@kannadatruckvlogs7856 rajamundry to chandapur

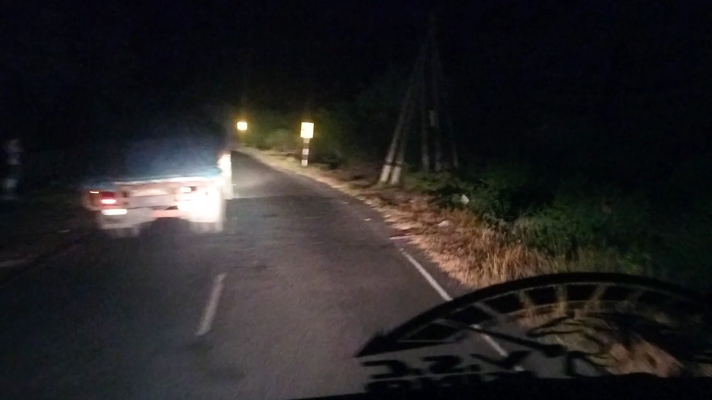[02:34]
ಇವಾಗ ಹೋಗ್ತಾರೆ ರೋಡ್ ಬಂದು ಫುಲ್ ಸಿಂಗಲ್ ರೋಡೆ, ಹತ್ತತ್ರ ಒಂದು 350 ಕಿಲೋಮೀಟ್ರ್ ಫುಲ್ ಸಿಂಗಲ್ ರೋಡೆ.